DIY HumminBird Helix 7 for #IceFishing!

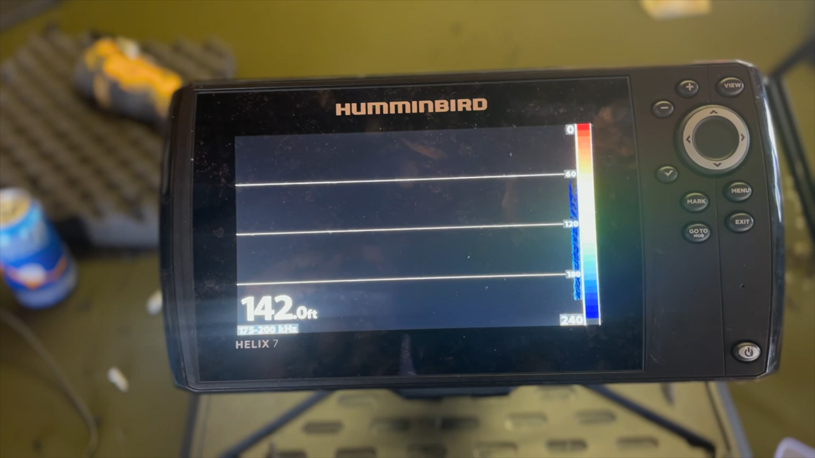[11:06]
On screen: depth 142.0 ft
good to go uh the transducer hooked up so it's not going to pick anything up yet but that's a good sign